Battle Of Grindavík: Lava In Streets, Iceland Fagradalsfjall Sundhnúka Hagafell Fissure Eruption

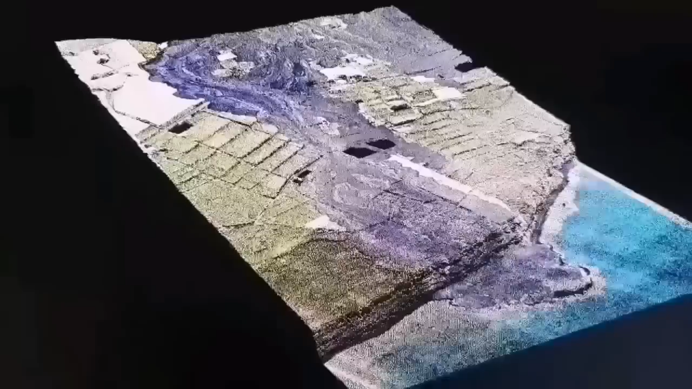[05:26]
3D model we have created And it shows the lava flow